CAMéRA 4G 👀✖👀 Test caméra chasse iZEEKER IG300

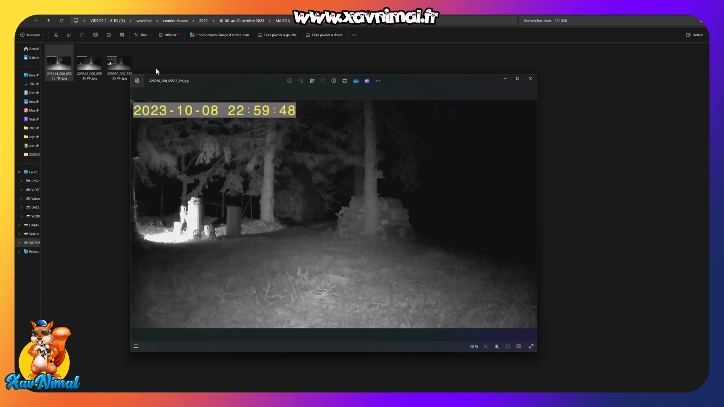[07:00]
Bon, là, ces photos-là sont pas terribles. Pour tout vous dire, je m'étais trompé. Je m'étais mis en mode photo à la place de me mettre vidéo.
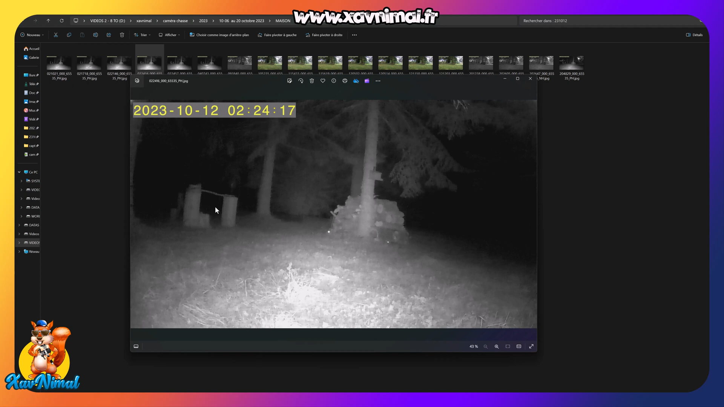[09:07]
Allez, on va regarder là. Un renard. Et selon les horaires, forcément, dehors, c'est pas pareil.
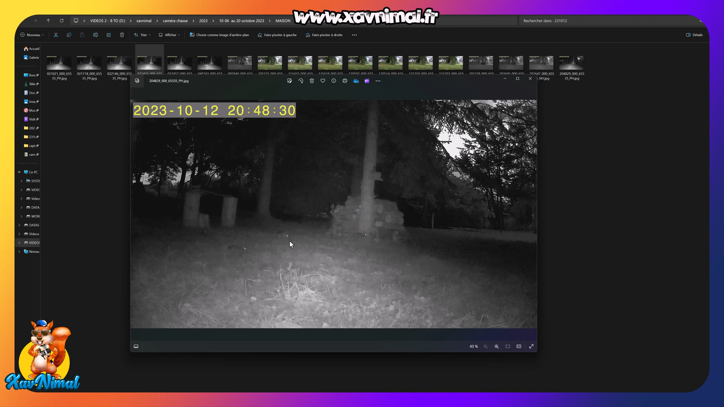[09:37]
Un, deux, trois, quatre, cinq. On va voir si on trouve un dossier quand même plus sympa, avec plus de monde.
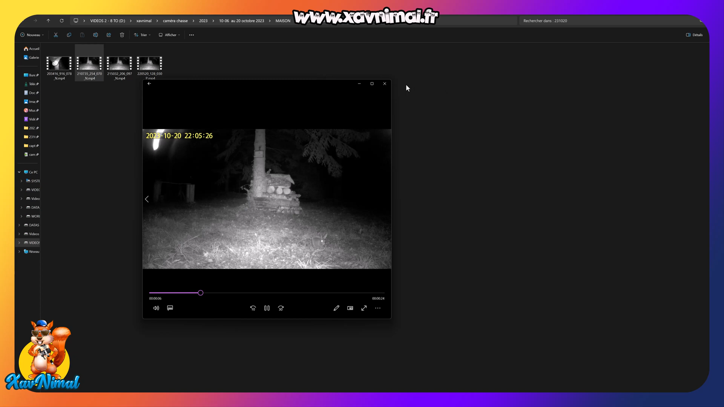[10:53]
Là, c'est un lapin. On va regarder quand même ce que ça prend comme taille. Alors, la nuit, 1,43.
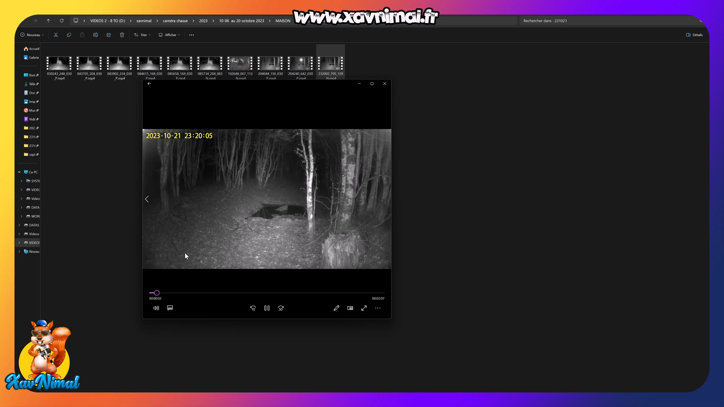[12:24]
Pour 30 secondes. Là, on a aussi 30 secondes. Il y a 2 minutes d'enregistrer. Je ne sais pas pourquoi. C'est déclenché longuement. Il n'y a rien. Et ça ne fait que 4,81 méga octets. Donc, ça, c'est les vidéos qu'on a directement sur la...
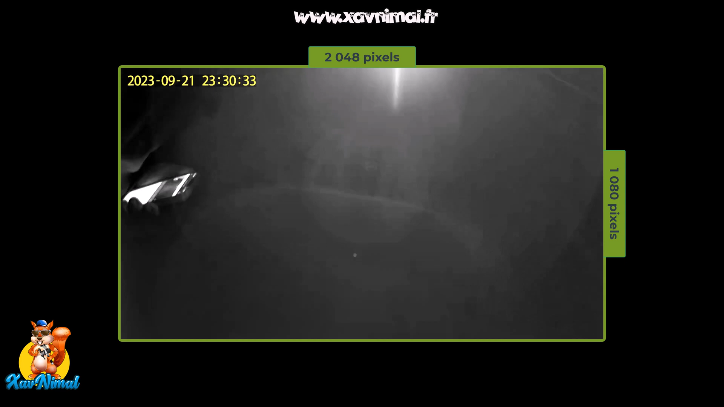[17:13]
Donc, ils sortent et puis cette nuit-là, ils ne sont pas venus. Donc, qu'est-ce que j'ai fait ?
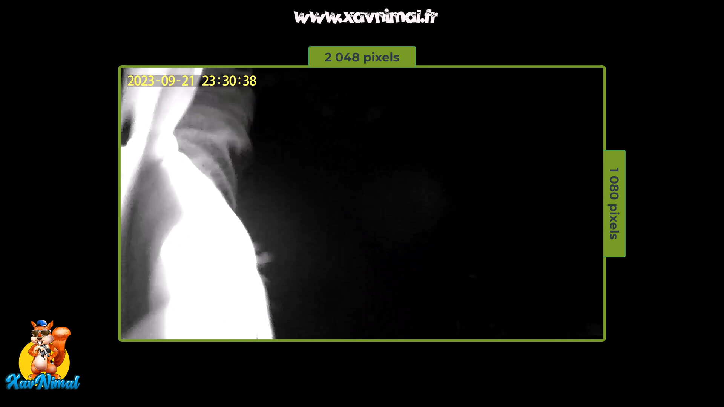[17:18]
Là, je vous montre juste pour vous montrer la taille et quand c'est la vidéo.
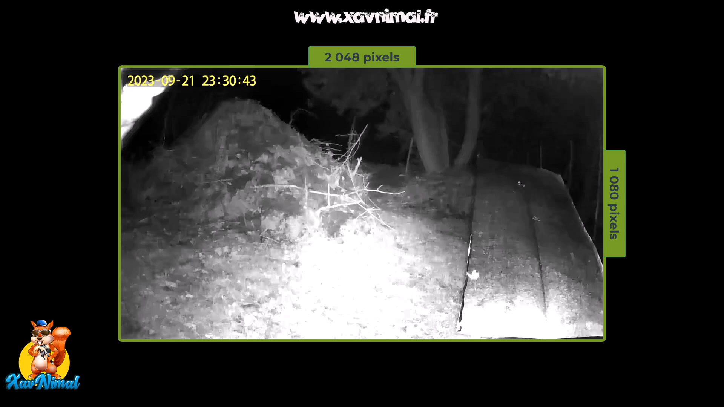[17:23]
Donc, c'est du 2K. Et ensuite, je l'ai posé, je suis revenu la remettre dans la journée. Je l'ai mis en mode photo. Donc, voici ce que ça donne en mode photo. Comme vous pouvez le constater, quand c'est les photos, aucun souci.
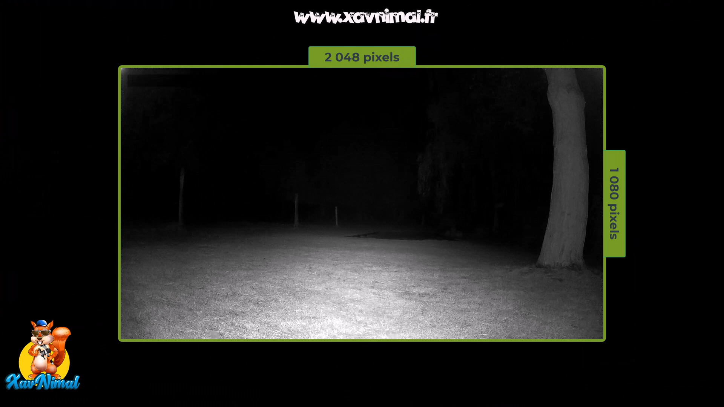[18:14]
Pas très loin de l'enclos, vous voyez un renard qui se promène. Bon, ben voilà.
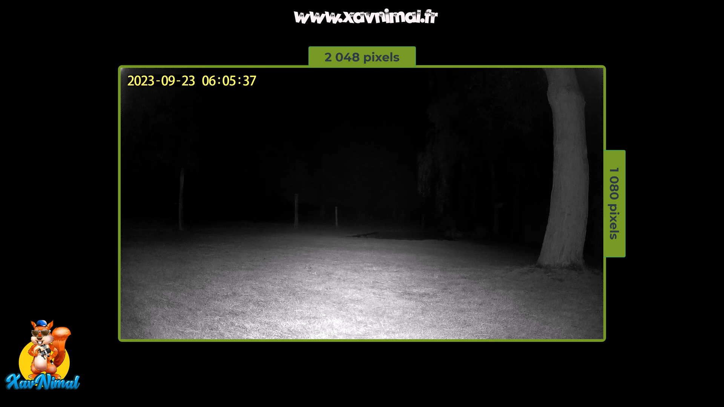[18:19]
Quand le renard est là, les lapins ne sont plus là. D'autres photos à un autre moment de la journée.
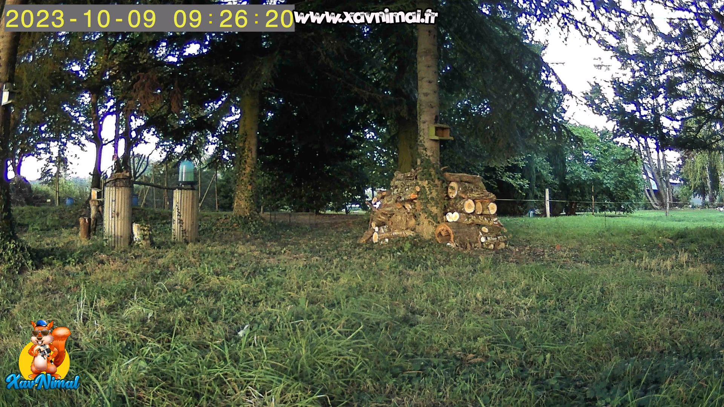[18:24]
Vous voyez, les photos, il n'y a rien à dire. Elles sont quand même jolies. Alors, bien sûr, les couleurs, vous voyez que c'est comme pour tout. Ça dépend de l'éclairage. Quand c'est la tombée de la nuit, ça fait sympa. Ben, la nuit, là, il y a un peu de brume. 2h du matin, bon, 2h17, vous voyez.
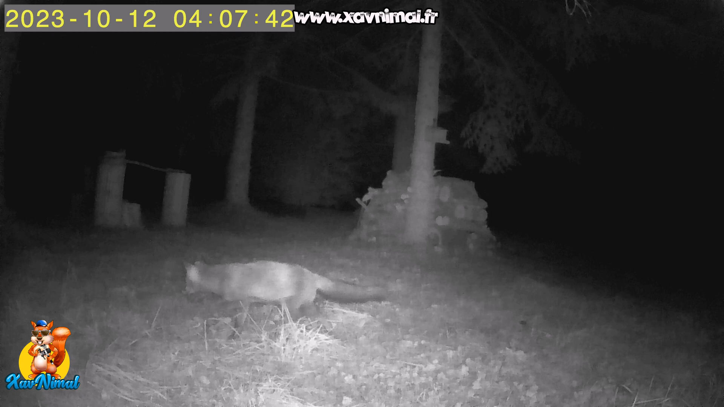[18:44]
Que ce soit les lapins ou les renards, ben, ils sont un peu flous. Ça dépend de la vitesse où ils vont.
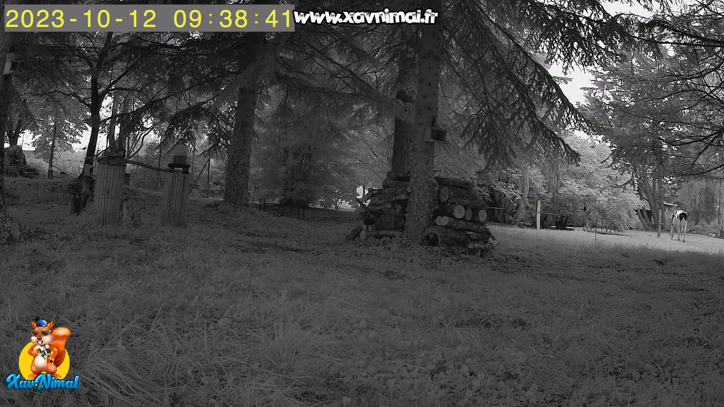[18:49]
Je vous remets une dernière vidéo à cet endroit-là.
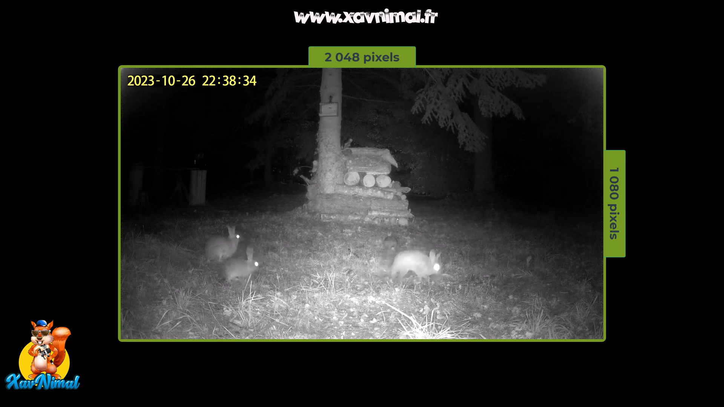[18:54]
Voilà, pour une caméra 4G, les images sont plutôt pas mal, même de nuit. On arrive à voir ce qu'il se passe. Alors, par contre, ce qui est étonnant, c'est que des fois, il y a le son, il est vraiment très bien et des fois, le son n'est pas terrible. Alors, je n'avais pas fait très attention au départ, mais je pense, en fait, que ça va dépendre aussi selon les piles, peut-être. Et les piles, c'est encore un autre problème que je vous montre tout de suite. Bon, voilà le problème.